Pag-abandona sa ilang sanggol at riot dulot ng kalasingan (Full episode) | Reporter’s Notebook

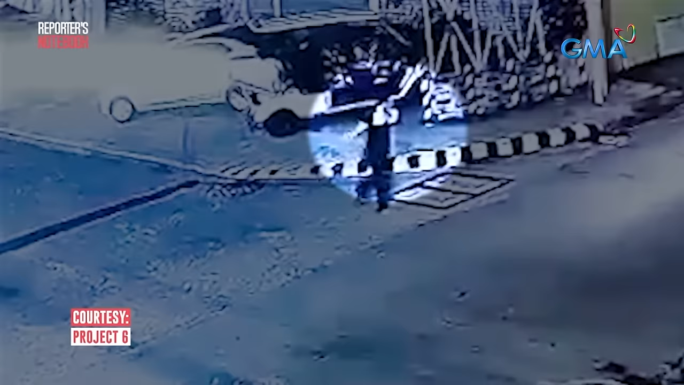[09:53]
isang babayang pasuray-suray sa gitna ng kalsada. Makikita na hinaharang niya ang dumaraang mabibilis na sasakyan at makailang beses na aambang-mambabato ng chinelas.
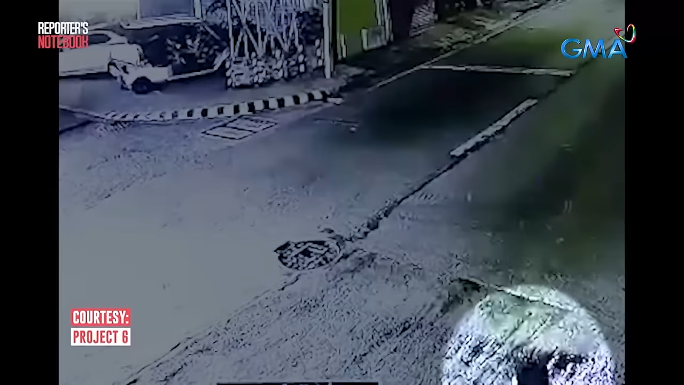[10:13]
Nang makarating sa mga tanod ng barangayang insidente, agad nila itong nirespondihan.